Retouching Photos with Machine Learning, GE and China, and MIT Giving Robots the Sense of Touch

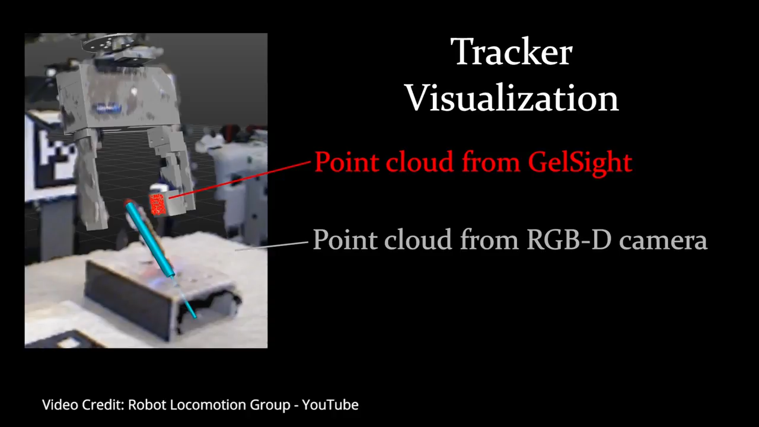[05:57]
They found that as long as the vision system estimate of the screwdrivers initial estimate was accurate to within a few centimeters,